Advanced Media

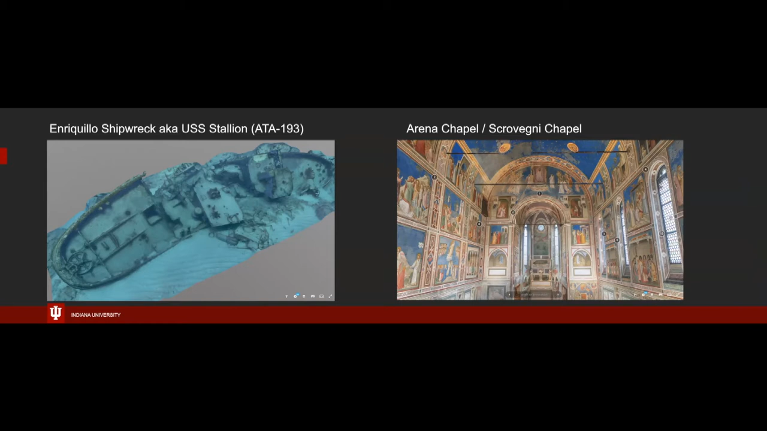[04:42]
and we heard a really interesting talk about it last week from the underwater science folks and then this is the arena chapel or scolvini which is in Italy and this was actually tested in an art history classroom with all of these annotations but if you we bring that one up for me on Sketchfab yeah
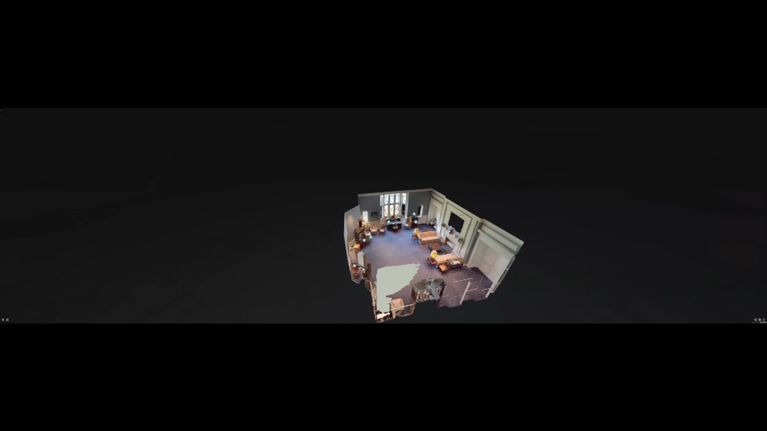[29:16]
okay so here's our dollhouse right here and those little blue dots that you saw on the ground like I just clicked into one each one of these dots
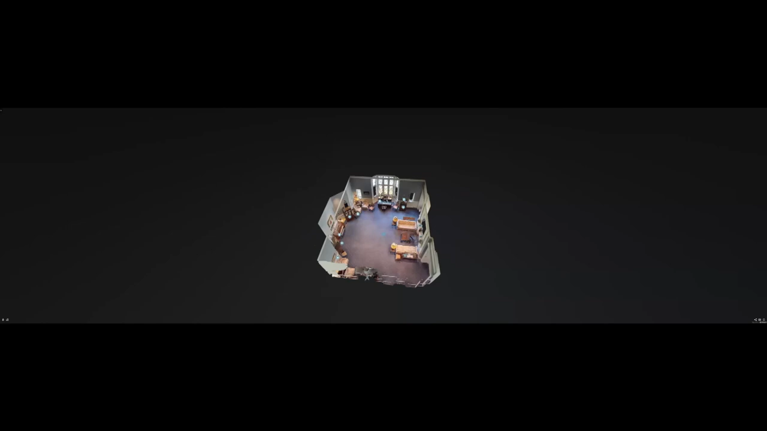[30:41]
the dollhouse view right here now we can also do if you press number three on the keyboard
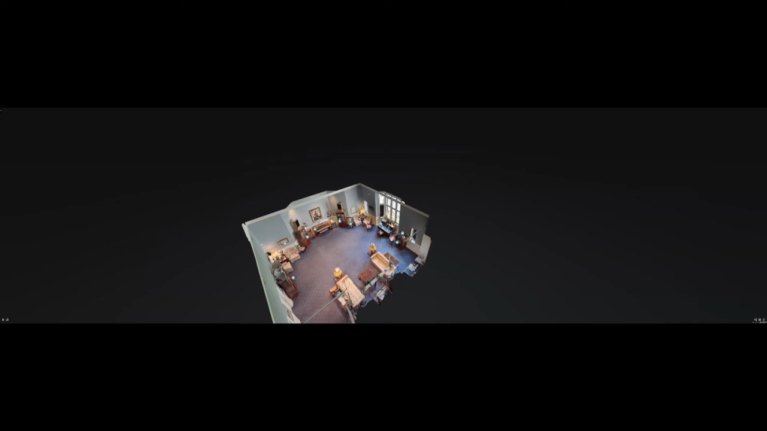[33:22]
or the different look of the dollhouse view versus when you are inside the scan and it's the same data it's the same data now now now the camera can capture this spherical data the geometry and texture but it can also do a photosphere as an additional pass and the photospheres can can be shared or exported out to maybe make into a a photosphere tour like the limestone tour was but maybe the
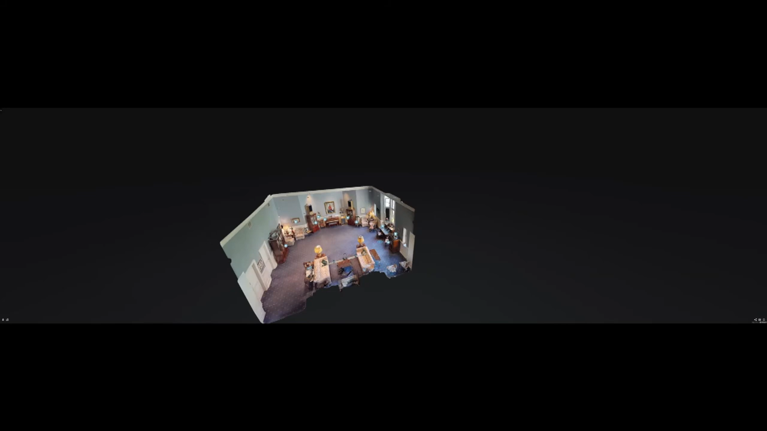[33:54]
differences that you're seeing here are the fact that the the geometry and the details here are down sampled a bit to show you the full dollhouse yes this is a model this is a mesh uh uh that that we're viewing in a viewer similar to the way sketchfab which we used to show the uh the shipwreck and what was the other object in the sketchfab and the chapel thank you uh from earlier on similar sort of viewing technique where the the geometry and
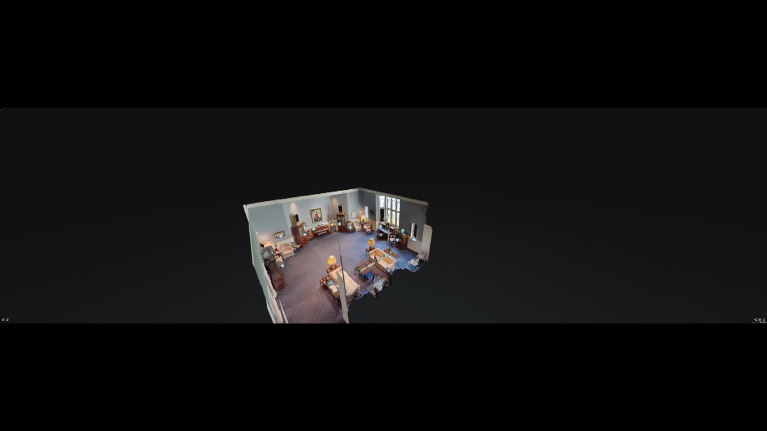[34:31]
the geometry has the texture projected onto it and that's loaded into a viewer that runs in the web browser but here we're zoomed way back out so it's down sampling stuff so like the piano doesn't look nearly as good out here as it does when we
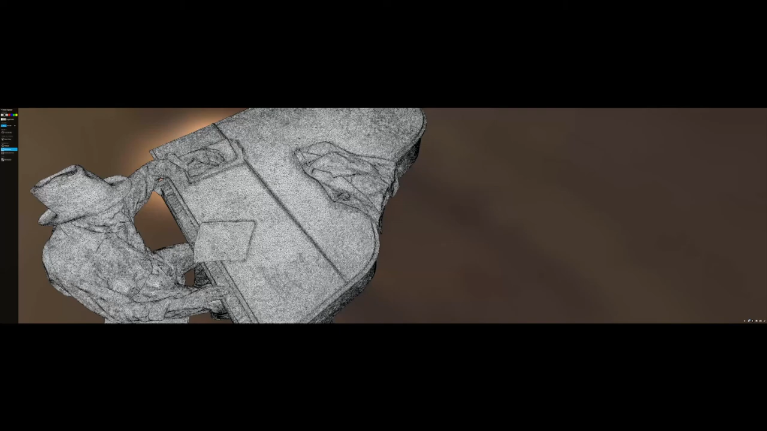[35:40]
made and actually when it's being calculated you can think of every point here it makes it makes a
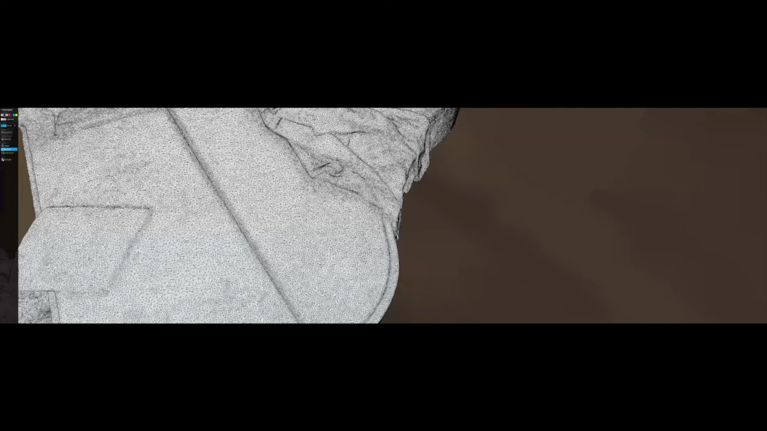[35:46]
dense point cloud and then connects all the points so that you have all these polygons um that make the shape so that's why it won't ever be an exact model right because this is just triangles approximating the shape of the statue
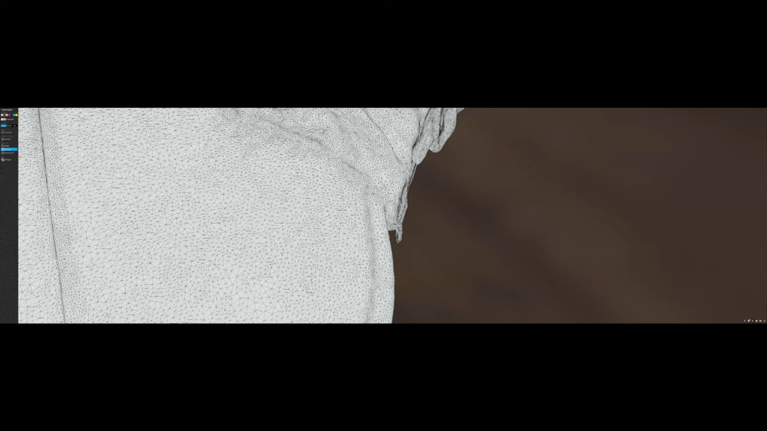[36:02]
that's out there but if you remember your calculus the more triangles there are the more it approaches the exact nature of the the statue so